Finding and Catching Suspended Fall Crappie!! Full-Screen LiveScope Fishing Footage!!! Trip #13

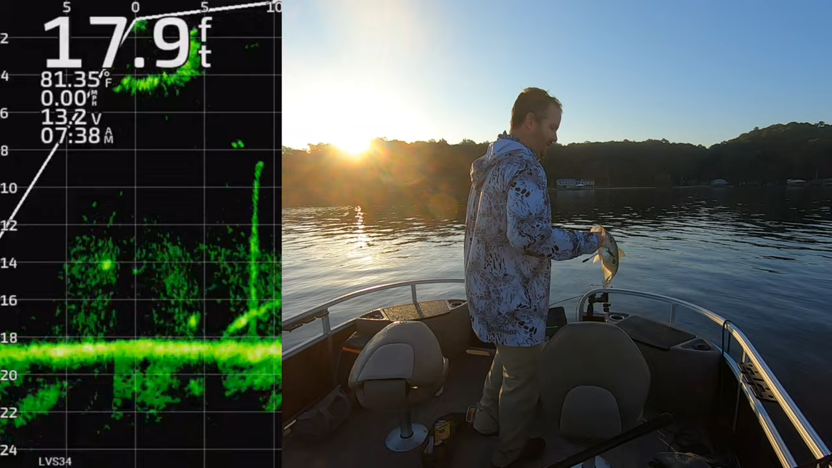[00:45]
On screen: depth 17.9 ft, water 81.35°F
hey everybody thanks for coming fishing with me today oh it's a good fish i started this video out
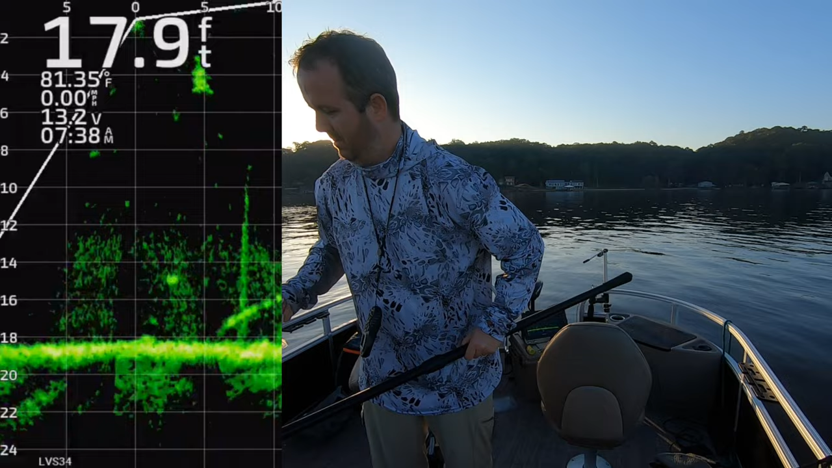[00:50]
On screen: depth 17.9 ft, water 81.35°F
quiet with the original audio it was just such a peaceful morning out here i didn't want to mess that up with me talking so this fish right here he looked like he was related to that log right there that stump right that's what i thought but that's not look that's what he's relating to right there he's under that big school of shad just following it around and uh or glass minnows whatever that is but when he saw my jig came down boom he smacked it and that's what a lot of these fish out here are
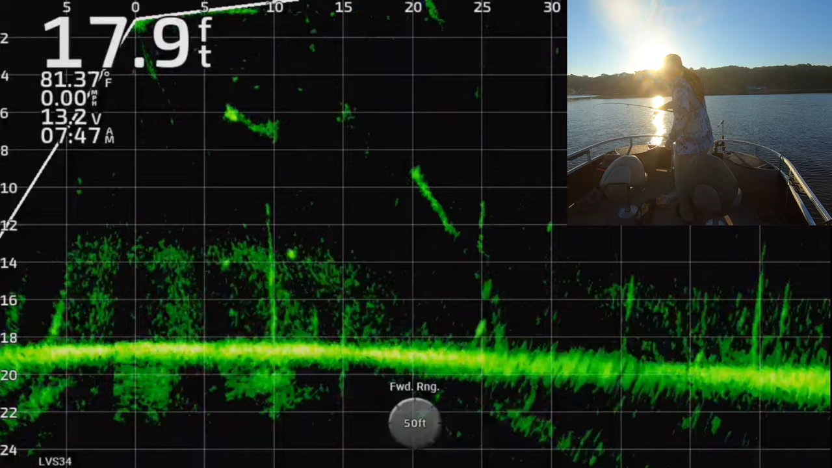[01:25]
On screen: depth 17.9 ft, water 81.37°F
doing right now it's early fall um the fish are transitioning they're moving around getting to where they're going to be for late fall winter but right now they're suspended and most of them if you can find those bait schools you're
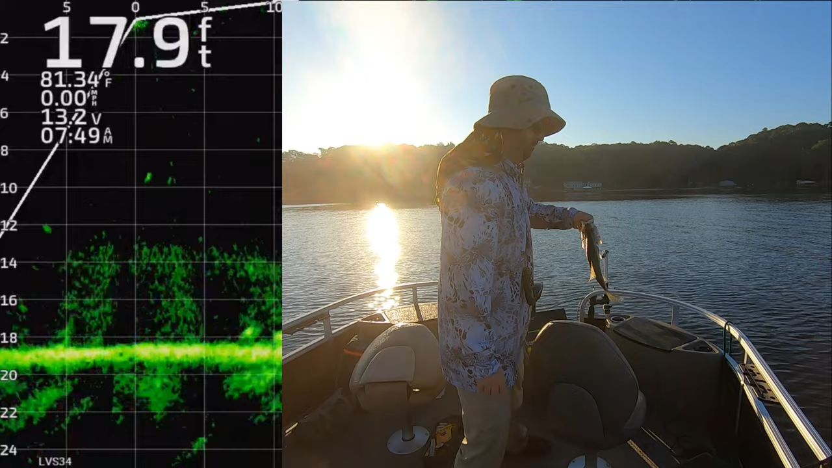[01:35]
On screen: depth 17.9 ft, water 81.34°F
going to find these fish oh that's a good one that these the first several fish that i caught today were big like uh 13 14 inch fish i thought i was going to get my seven big fish real quick but uh because the first several were really big fish this one's big too now this one i think he is relating to this cover but only momentarily like he had just laid up there and look he's even moving around a little bit now but he's already reacting you see him turning up bam he nailed it
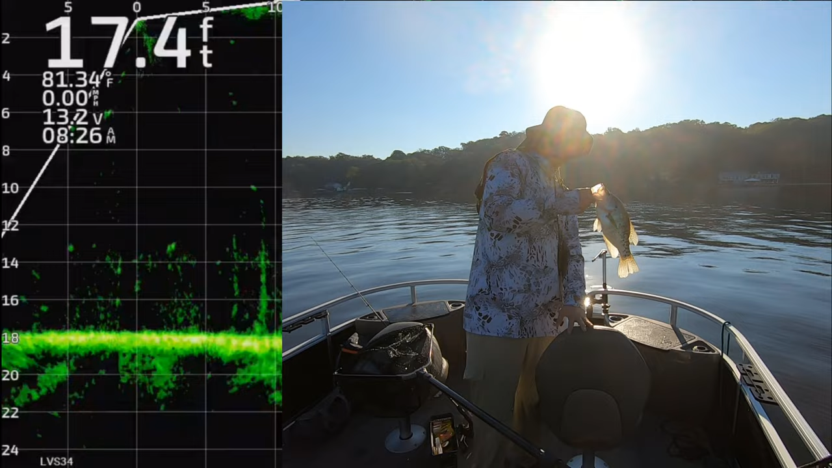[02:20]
On screen: depth 17.4 ft, water 81.34°F
and so you know i i love going out to lake darbonne and fishing all the structure um but today that's not what i got to do really today that's another big fish i think the first three or four were
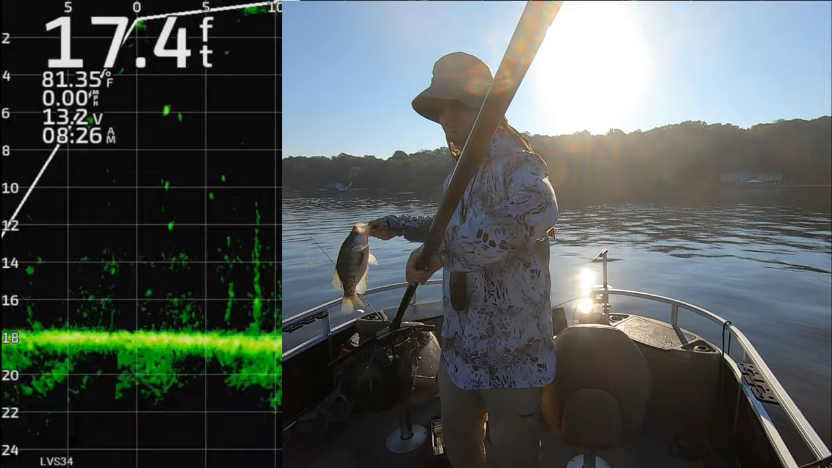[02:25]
On screen: depth 17.4 ft, water 81.35°F
all over 12 and so it's like i said it had me worried this was going to be a short fishing trip because once you catch seven big fish you can't catch any more right so you got to go to throwing them back and i hate throwing that crappie so usually when i get my seven big fish i'm just done for the day oh there's the okay you guys see the fish i'm drifting down towards yep now he is at the top of this structure right here but just uh oh okay i thought that was a fish down there i went after him
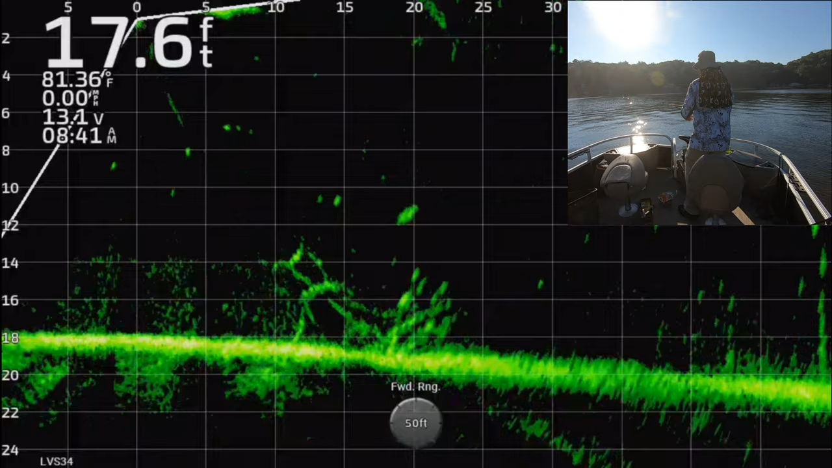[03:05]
On screen: depth 17.6 ft, water 81.36°F
first but didn't get him that's a big catfish i think but this one he nailed it so missed my original target um which is probably good that i missed that original target that catfish may have been a little much for this line but i got another big crappie uh actually
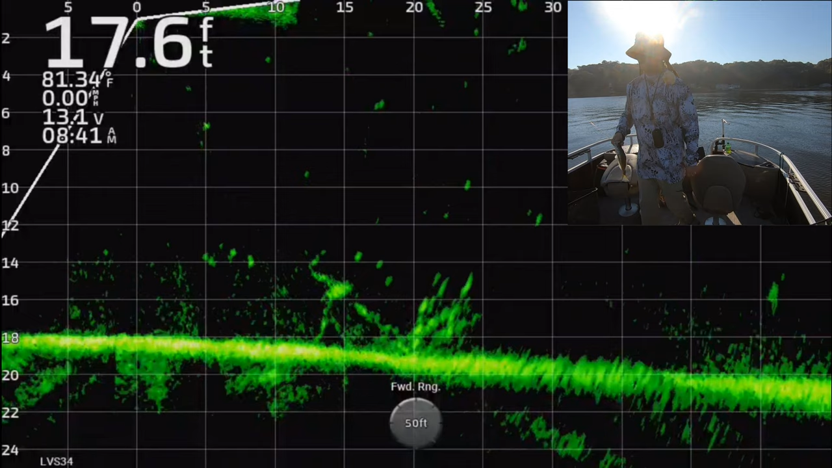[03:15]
On screen: depth 17.6 ft, water 81.34°F
i don't know if that was a big one or not but he looked like he was maybe more like a 10 or 11 inch here uh oh the live scope screen messed up on this one um it's a but you can see the fish i'm targeting here but
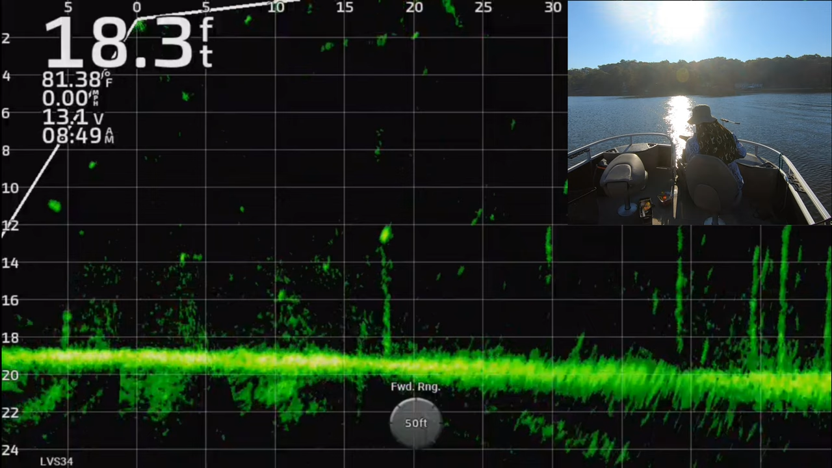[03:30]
On screen: depth 18.3 ft, water 81.38°F
you don't get to see it actually bite the the jig but that's the fish i'm targeting now you get to see what
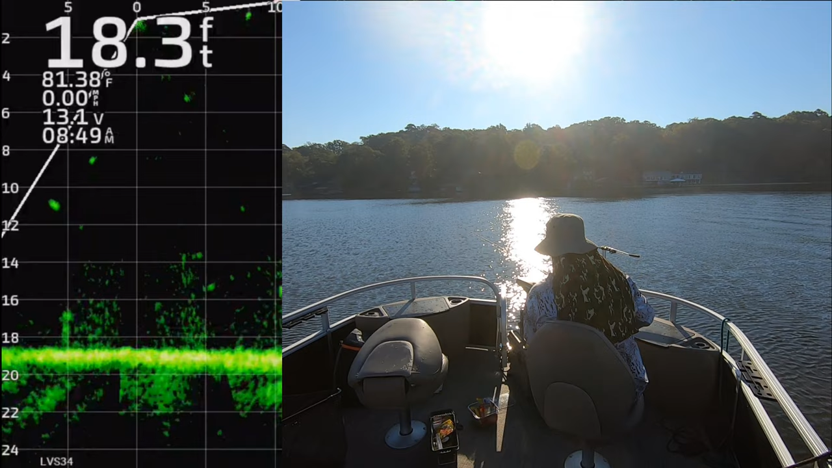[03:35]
On screen: depth 18.3 ft, water 81.38°F
actually happens in the boat with me as i'm lifting that pole up getting areas and i've had guys ask me hey why do you lift your pole up like that
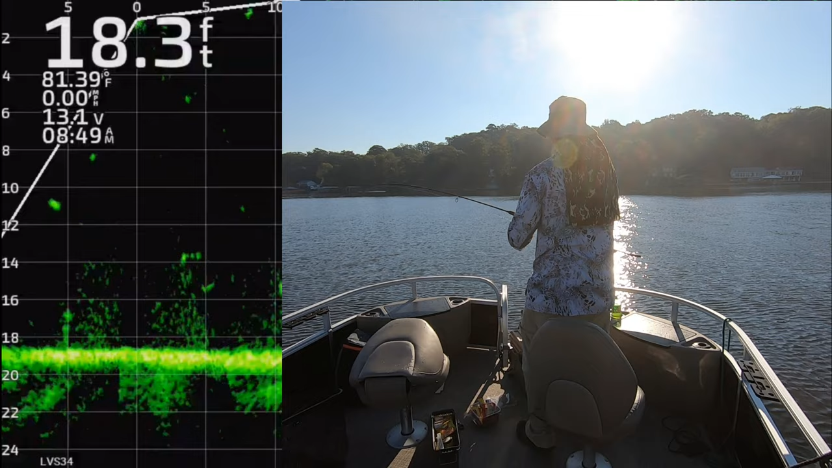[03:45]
On screen: depth 18.3 ft, water 81.39°F
instead of just using the reel i can fine tune that little that last little bump bump you know or whatever i'm doing to
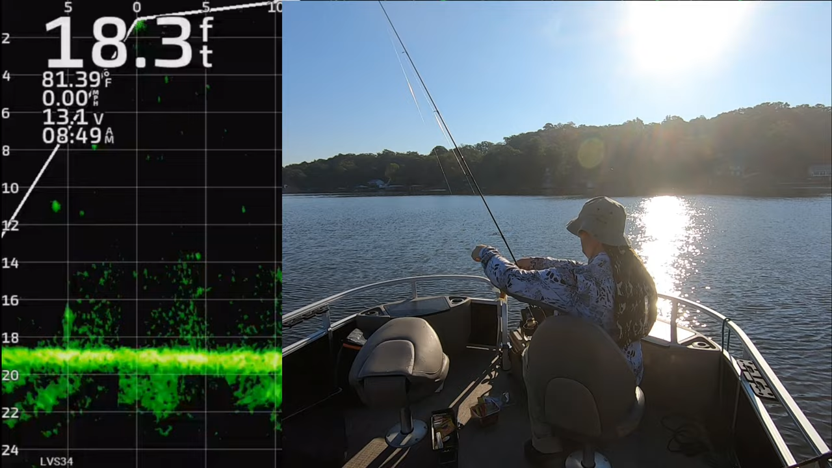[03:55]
On screen: depth 18.3 ft, water 81.39°F
try and entice that fish to bite i can i get much more fine-tuned control if i just lift the pole slightly as opposed to using the reel um for
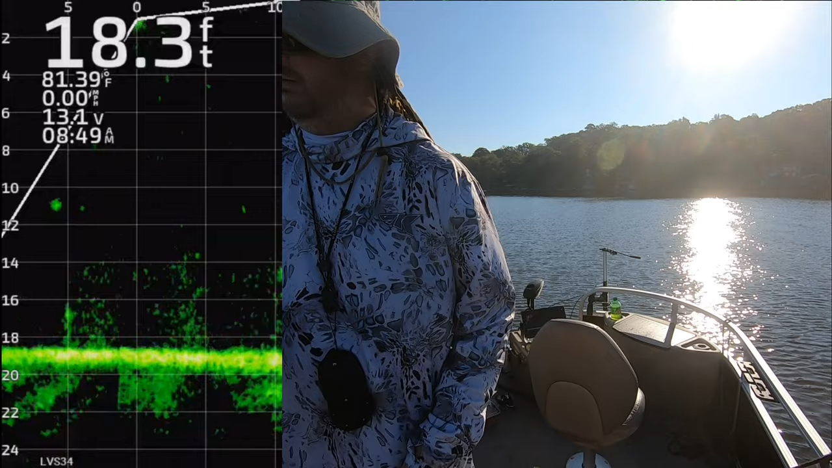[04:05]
On screen: depth 18.3 ft, water 81.39°F
whatever reason i have better luck doing that you so a lot of you a lot of you guys probably do better than me with the reel but oh this was way out there this is at 30 feet watch this fish chase it up there you go he didn't he didn't get it yet there he goes
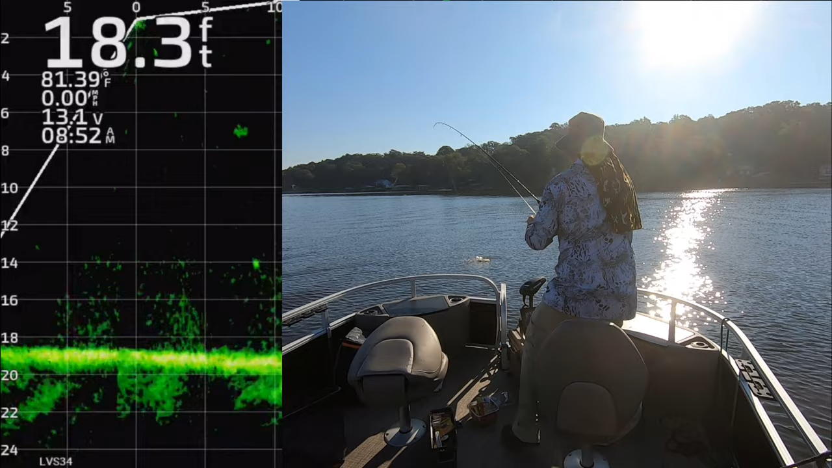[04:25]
On screen: depth 18.3 ft, water 81.39°F
that was that was a long way out oh this is yeah i remember this one i lost him you saw how he just kind of barely bit it like it looked like he just kind of chased it and then you know just kind of he didn't do
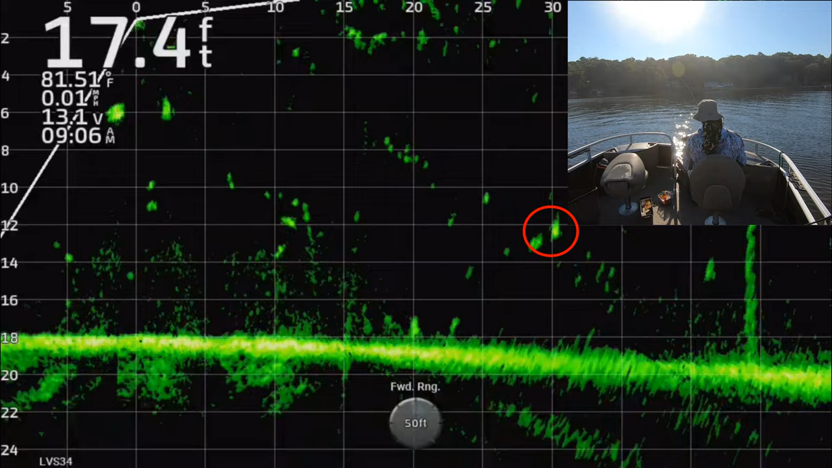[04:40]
On screen: depth 17.4 ft, water 81.51°F
an aggressive strike well i think that he just barely got it on his lip and then it tore free
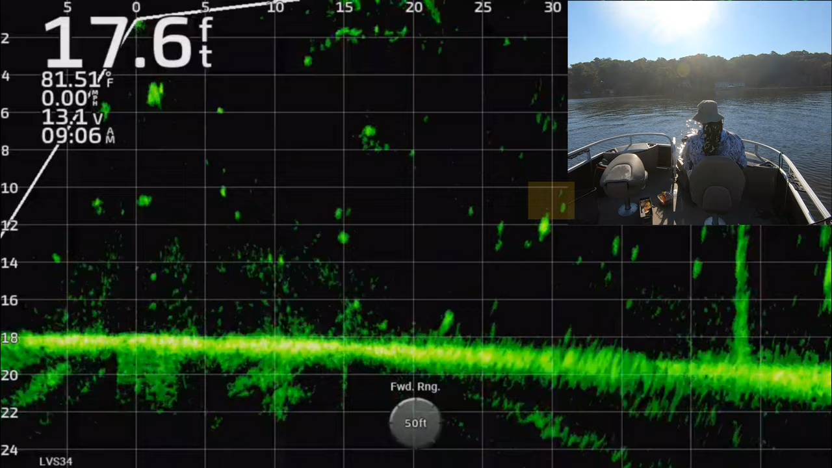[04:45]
On screen: depth 17.6 ft, water 81.51°F
right there at the boat but here's another one way out there floating around oh he he smacked it good that's gonna that'll be a good hookup but all these fish i say it a lot of my videos i don't like chasing open water fish it is much more difficult this time of year you're going to be chasing open water fish they're suspended